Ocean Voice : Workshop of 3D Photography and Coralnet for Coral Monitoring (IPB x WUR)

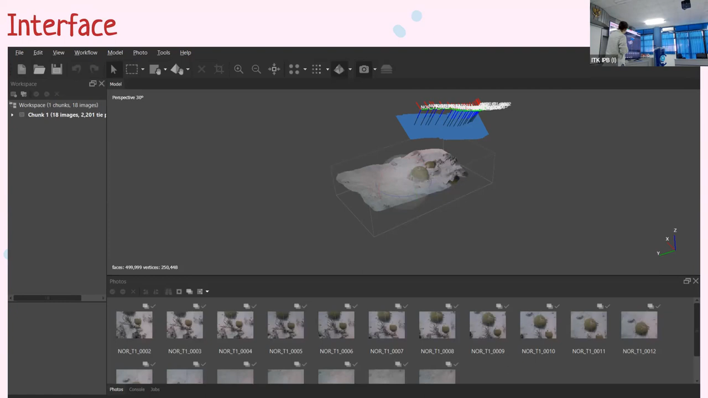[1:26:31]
Then you have a menu with all the tools. And then here you can see like your cameras or images. And then in the middle, you can see your model. So you usually start by aligning these photos, which means it's gonna find the common points within the images. That's what it means. Then you're gonna, it builds like this sparse point cloud, which is all these common points that it found. So that's the point cloud. Then the dense point cloud is where it does more like the connection between the points.
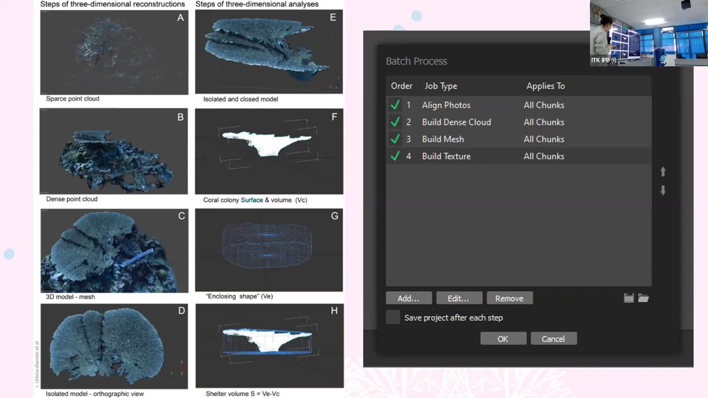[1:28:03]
So here, for example, you can have the surface and the volume of your object. You can have the closing shapes, and you can get really into all these metrics and depends on what you need. So I can maybe do a little bit of a practical demonstration.